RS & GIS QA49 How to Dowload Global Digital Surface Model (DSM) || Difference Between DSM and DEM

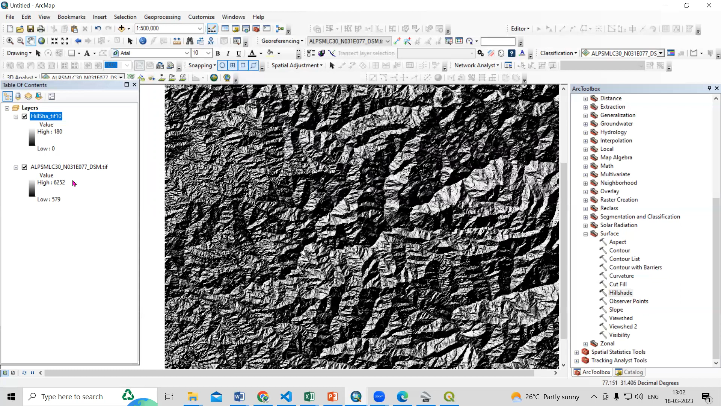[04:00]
and dsm the higher resolution you can able to see the difference between both the things so this is actually 30 meter resolution so now we can go and use the transparency here